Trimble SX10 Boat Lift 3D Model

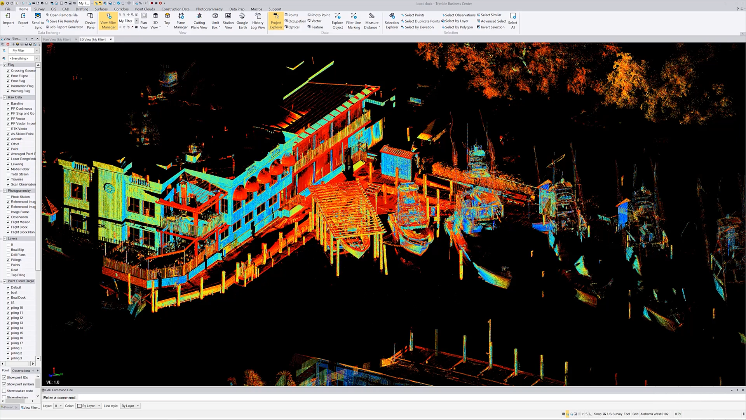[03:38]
um at this real quick okay so i went into the cutting plane and i cut a whole bunch of slices so
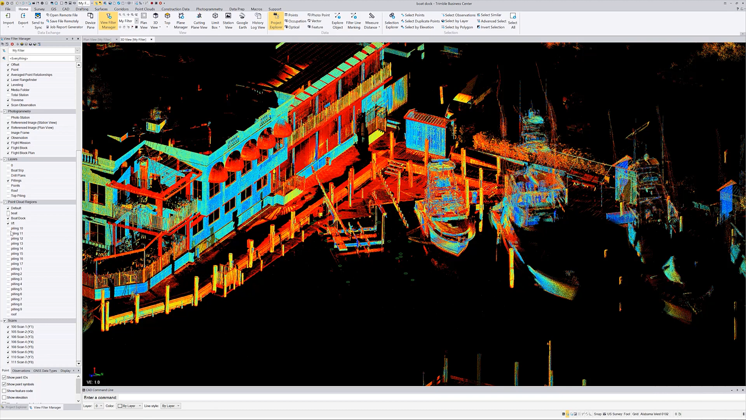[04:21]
all the way down to there i'm going to turn all that off okay so now if i go to boat and turn it off um if i turn the lift off i go up here turn my pilings off and okay default off okay so now you can see the boat dock
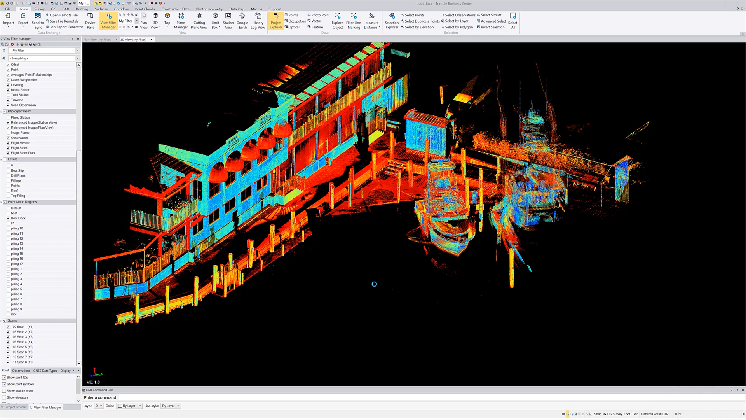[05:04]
here right now so drill plans piling points roof no i don't so let me grab it over here and let's bring it in i guess i brought it in i just didn't save it so this is an ifc model check that out
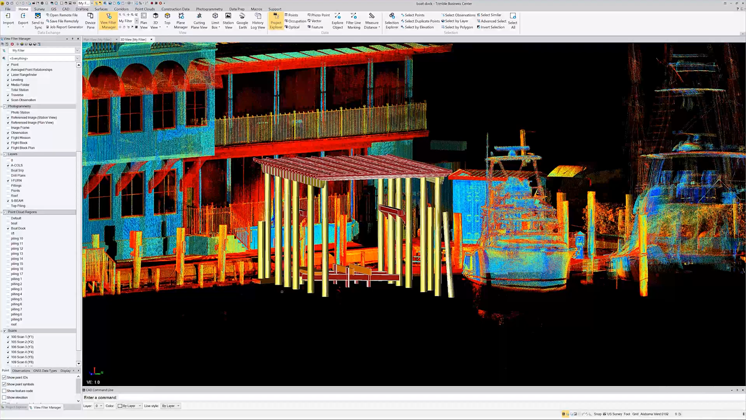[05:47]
um and as you can see there's the let me uh let me make the point cloud those
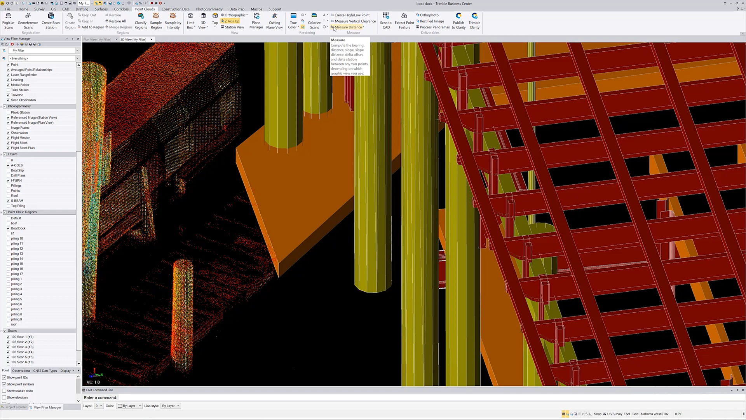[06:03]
if that helps how about we do a large does that okay now we can see a little bit better
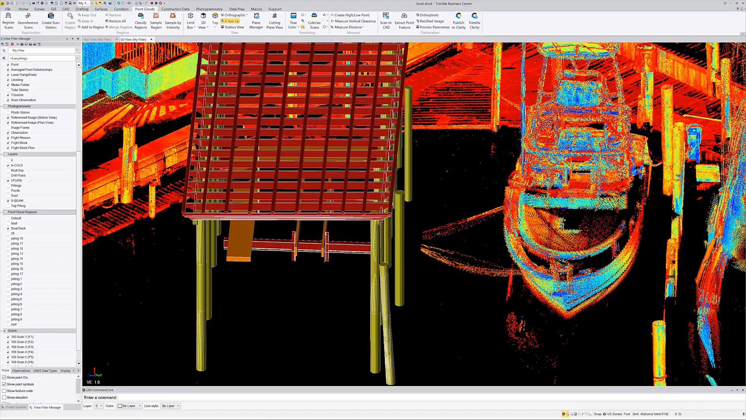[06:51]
um monument we'll say and uh and how this thing was supposed to be built and it wasn't built in the correct place but if you were in
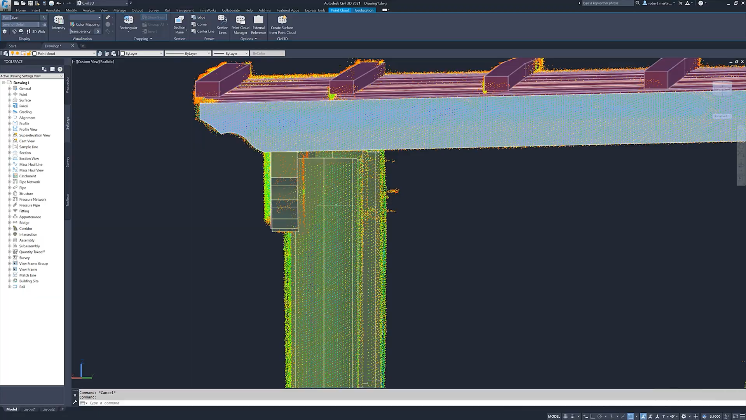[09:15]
is it perfect by no means but if you look neither is this bowler see
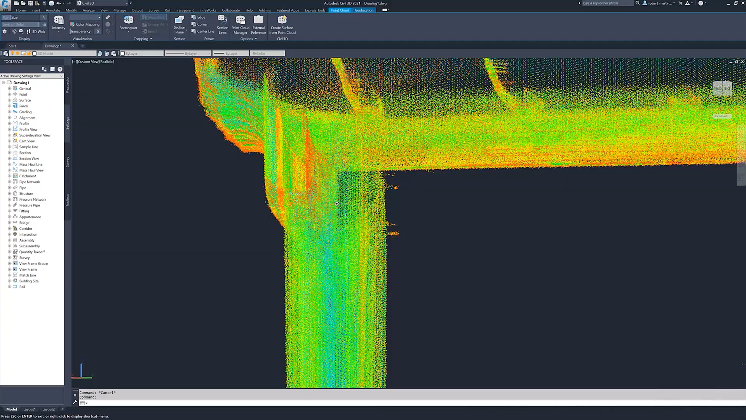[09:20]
how that board is bent so i'm guessing when they 3d modeled this thing they couldn't get it
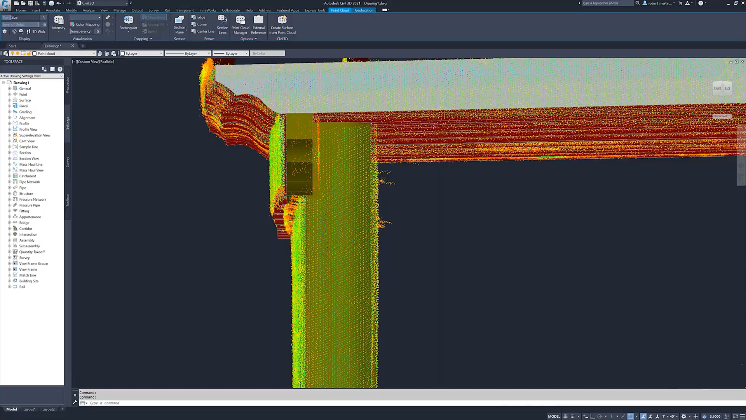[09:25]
exactly perfect because that 3d model is not going to bend
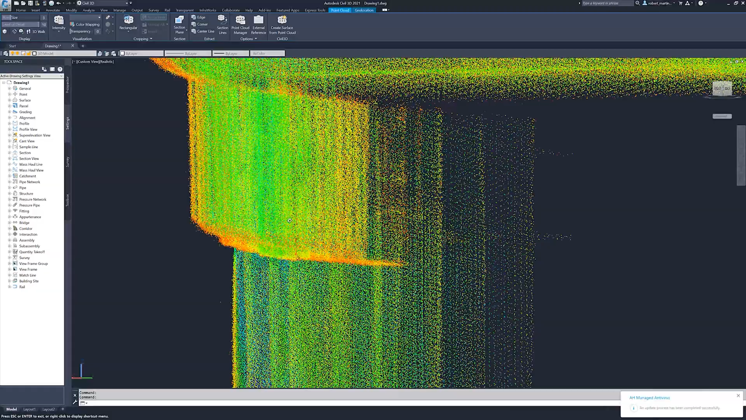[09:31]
it around like that so uh i'm not going to complain i think it looks really great i think that uh they got probably about as close as they possibly
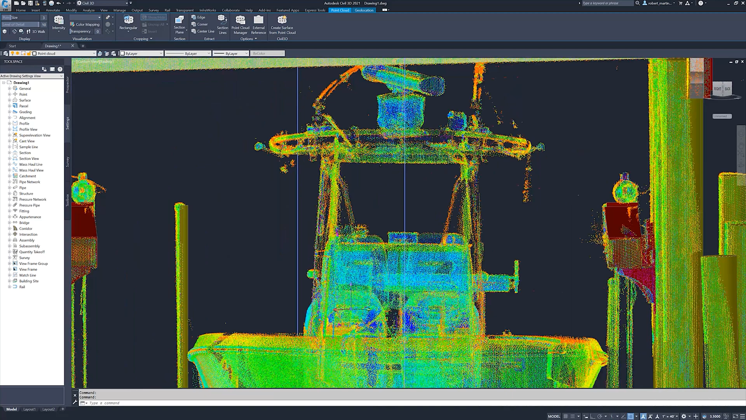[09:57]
but um i am a little disappointed though because that was a bird it was sitting up there and i didn't model that so
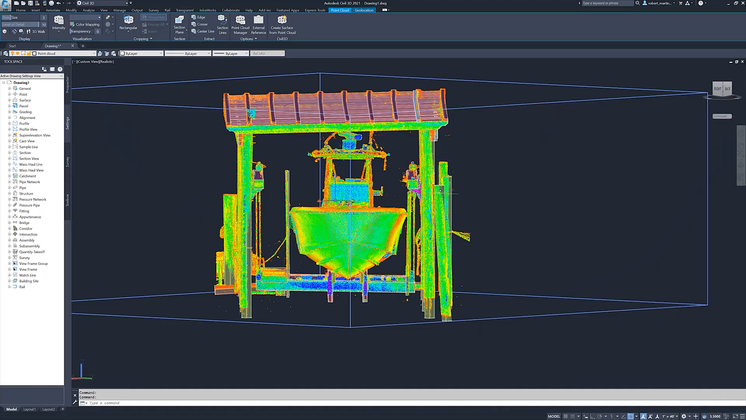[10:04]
anyways uh i wanted to show you guys this i thought was pretty cool so let me uh let me show you this real quick so if we go into export export and where is it at come on pull down really
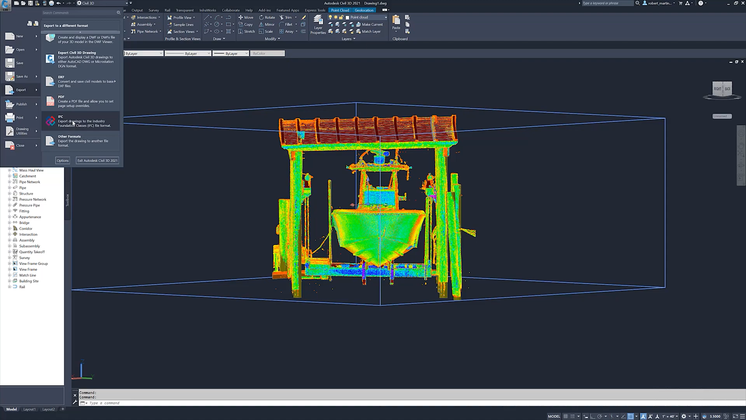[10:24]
there it is that's why i couldn't see it because i i couldn't find it um so this is the ifc model um